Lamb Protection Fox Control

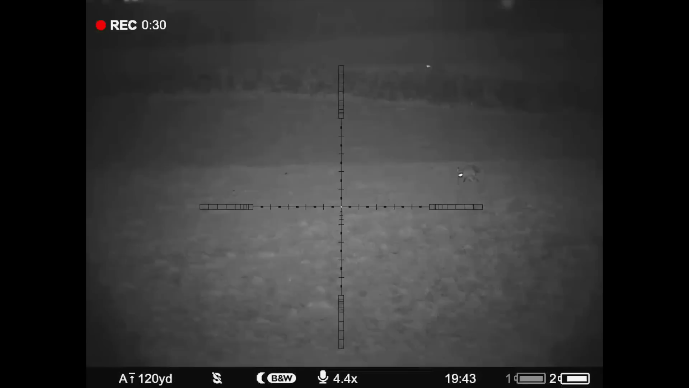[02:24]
these are the two foxes through c50 the wall is about 250 yards away and the foxes are in front of the wall that's probably about 200 yards away but i can't even think of taking a shot here you know the rifle's unloaded as you can see there's an house behind and a road so i just enjoy watching them for now yeah it's a dog and a victim and uh i think we're actually feeling quite sexy i'm going to see if i can call this uh one of them i used to fix them on here